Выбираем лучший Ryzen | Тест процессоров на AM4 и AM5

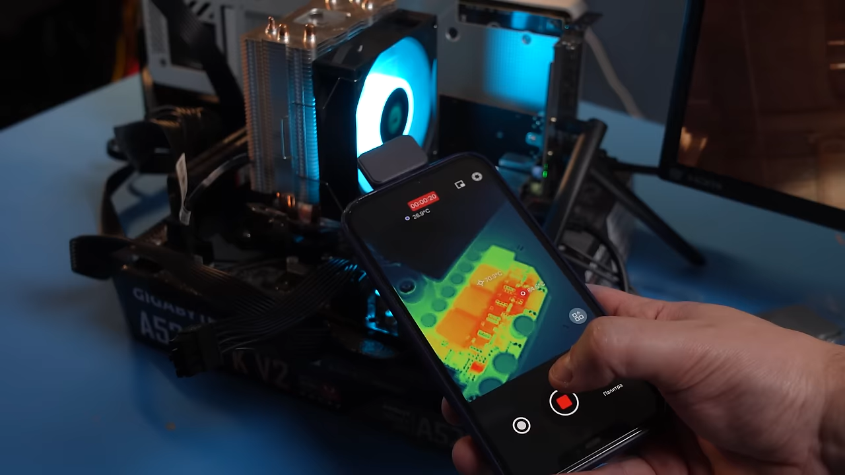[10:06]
Им тут пришлось туго, особенно А520.
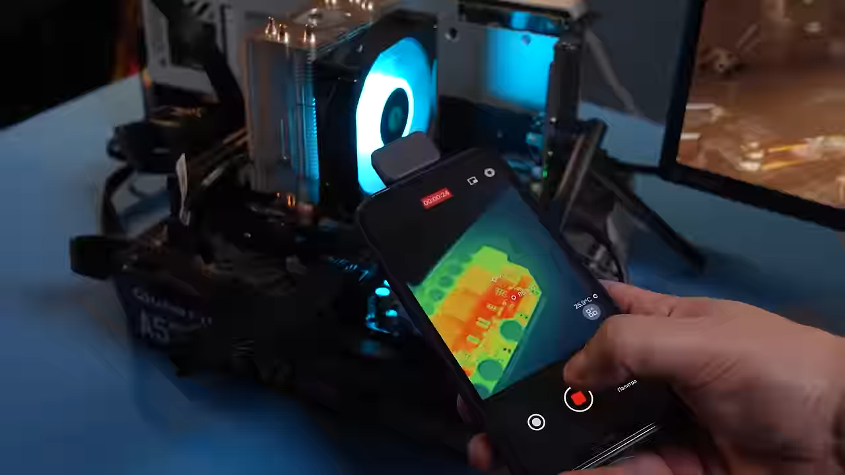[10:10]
Конечно, ожидать от дешевых материнок низких температур зоны ВРМ не приходится, но 125 градусов в пике – это не просто много, это критично. Причем никакого теплового троттлинга. Видимо, плата хочет побыстрее отмучиться. Реально, в рабочих задачах такая доска может справиться лишь с 4-ядерным Ryzen 3 100.
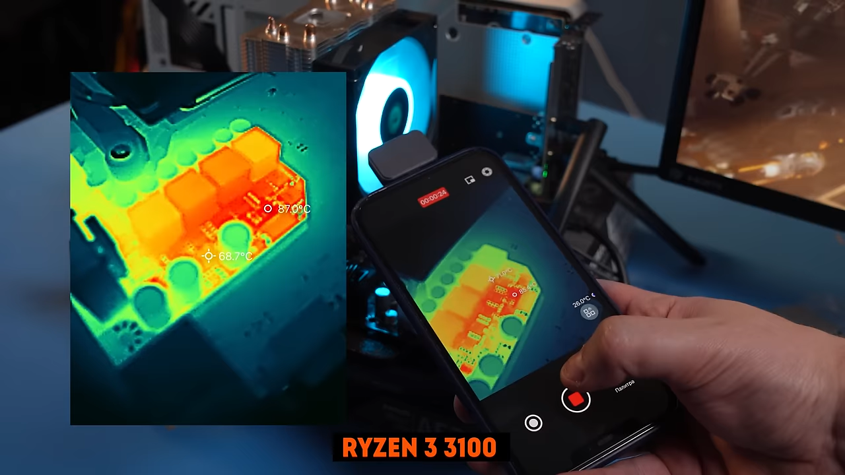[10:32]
On screen: spot 68.7°C, max 87.0°C
Но даже тут температуры зоны питания доходят до 90 градусов. У А620 ситуация еще хуже. 7500F – это самый простой процессор на АМ-5.
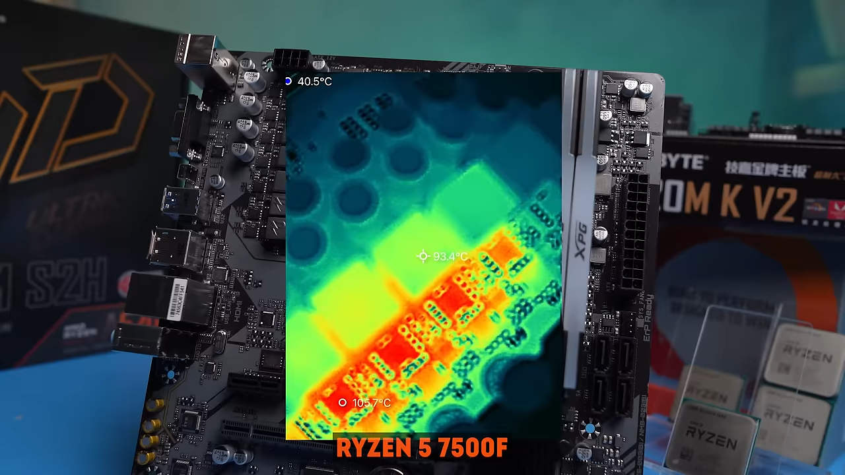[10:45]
On screen: spot 93.4°C, max 105.7°C
И даже с ним нагрев мосфетов доходит до 105 градусов.
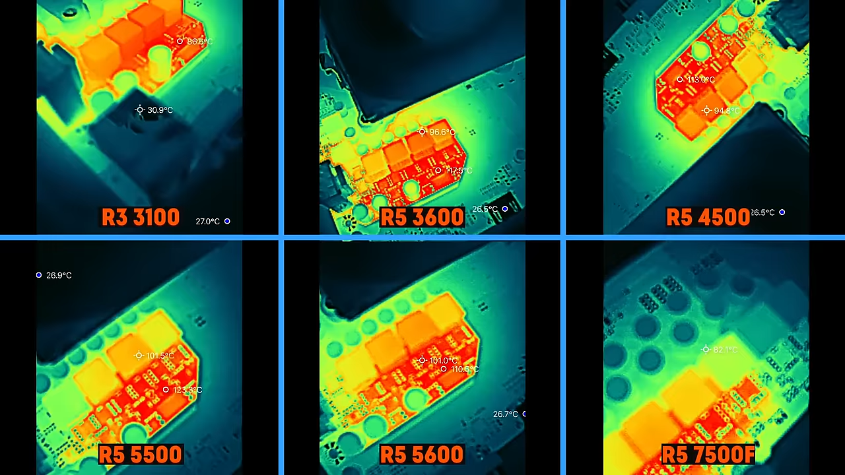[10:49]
Получается, такая дешевая плата от Гигабайт вообще не жизнеспособна без андервольтинга или радиаторов, если нужны рабочие задачи. Итоги по ним подведем в конце. Переходим к играм.